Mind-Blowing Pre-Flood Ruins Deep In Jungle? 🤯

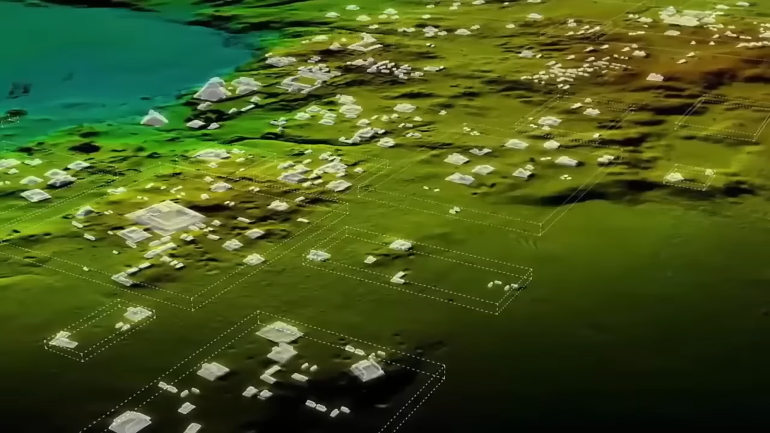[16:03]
somehow avoiding the suffocation of trees, it has been discovered that these sites, long argued as separate sites of habitation, were, in reality, once part of the same gigantic city, one of unimaginable size and complexity, that was unquestionably home to not mere thousands,